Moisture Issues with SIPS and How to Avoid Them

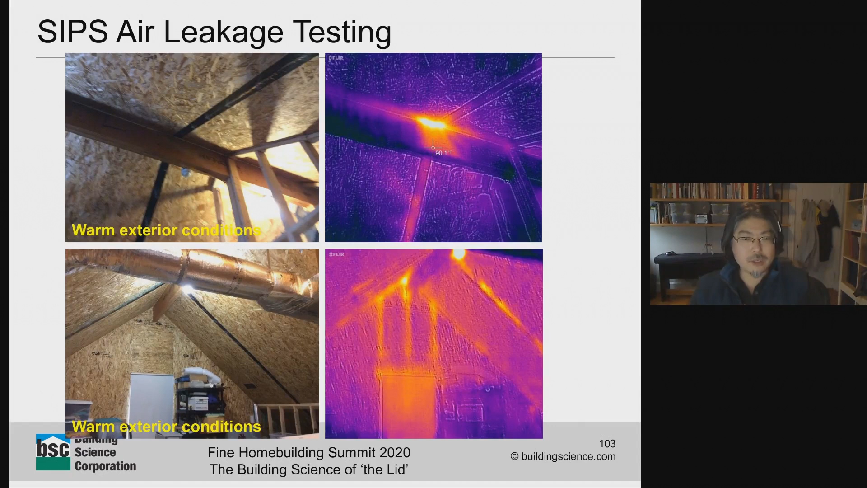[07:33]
So, you can see they did a very nice tape joint between the panels over, you know, in the field of the roof. But then when it goes up above that ridge beam, yep, you suck in the air from outside and you can see that air leaking in there. Similar thing where you have that ridge beam pocket sitting there and other details like that. So, if I was building, if I were building a SIPs house, you know, from here,